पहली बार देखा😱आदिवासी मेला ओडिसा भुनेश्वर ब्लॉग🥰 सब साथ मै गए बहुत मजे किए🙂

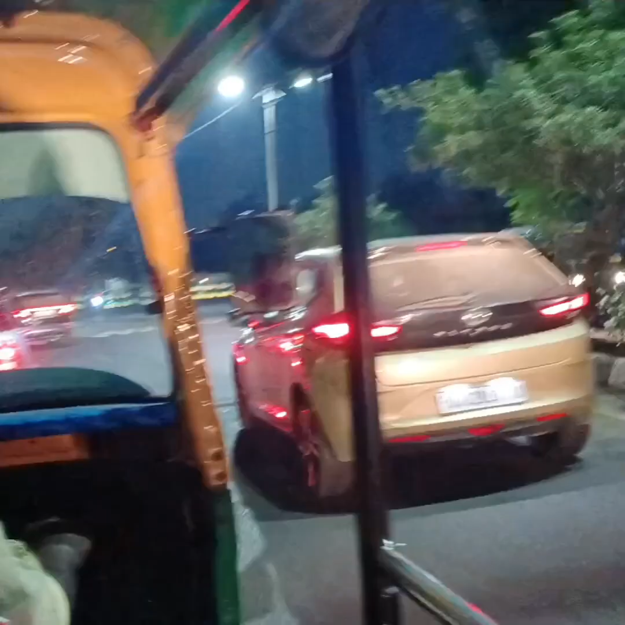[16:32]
और ये नाइट थी तो रोड काफ़ी सुंदर दिख रही थी और ये ग्रीनरी काफ़ी अच्छा लग रहा, तो मैंने कैप्चर कर लिया।